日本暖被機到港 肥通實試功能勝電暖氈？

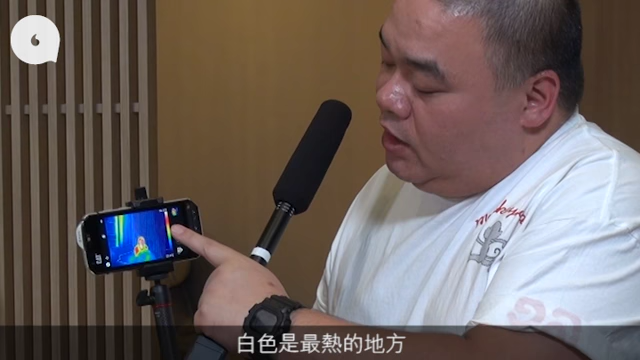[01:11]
鏡頭就會拍到一些熱能探測白色的位置就是最熱能的地方然後稍微是紅色然後橙色黃色 綠色 淺藍色和深藍色深藍色的最重要的位置等一下
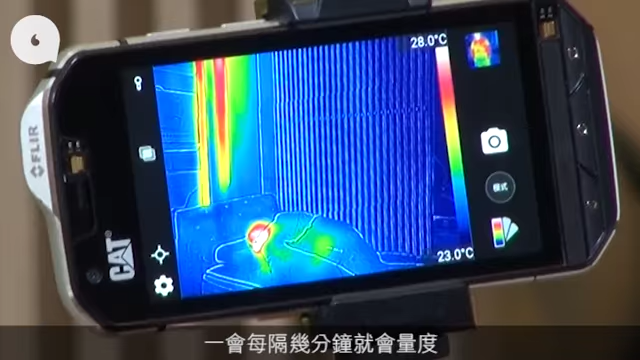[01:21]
On screen: scale top 28.0°C, scale bottom 23.0°C
我會每隔幾分鐘便會幫它量度一量究竟哪張床哪個暖暖的方法是會令
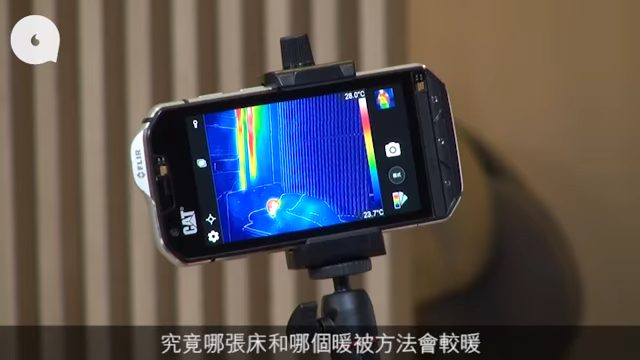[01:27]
到床墊和發位最矮的好
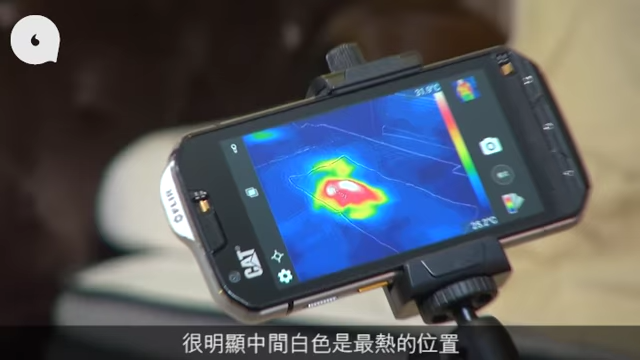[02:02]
置最高溫度是31.6-7度最低溫度的位置只有25度左右太集中了所以側邊的位置都是比較
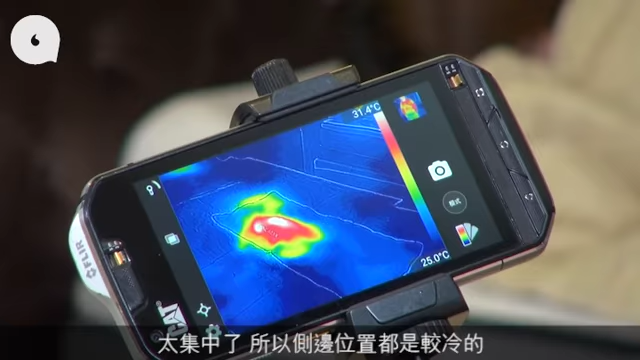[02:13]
On screen: scale top 31.4°C, scale bottom 25.0°C
冷的好 試試人肉軟塗看看是怎樣的看見阿森的位置好像暖一點我想還是不夠好 試試看電鍊煎電鍊煎電鍊煎的溫度真的沒有慢慢上去綠色的位置就是28度
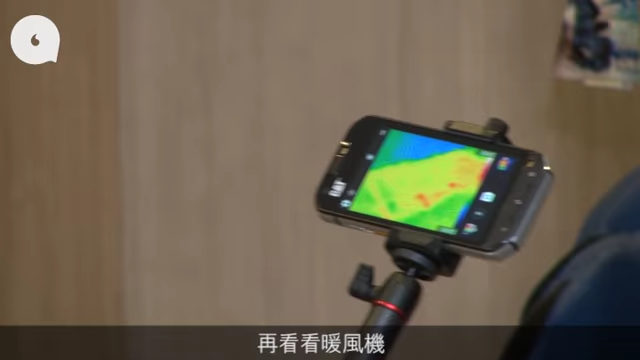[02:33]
然後我們再看看這個暖風機
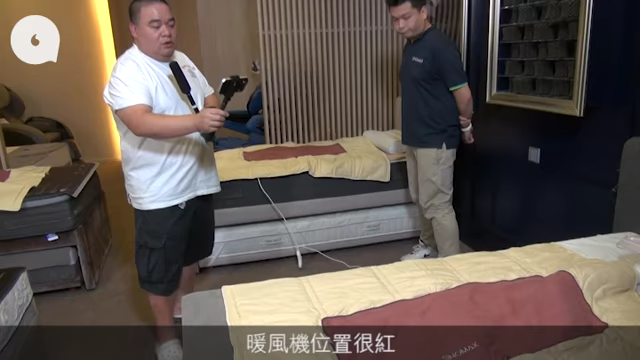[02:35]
暖風機的位置很紅已經到達40多度
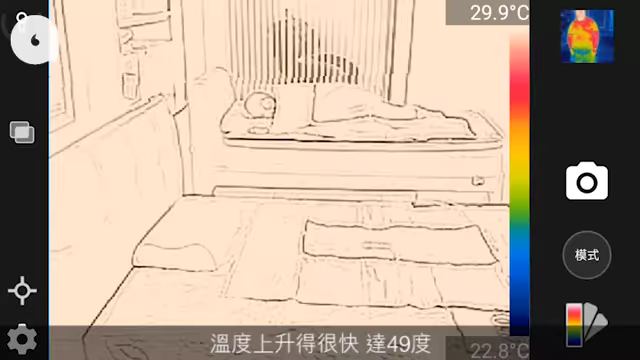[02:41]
On screen: scale top 29.9°C
高溫度上升到49度會不會太適合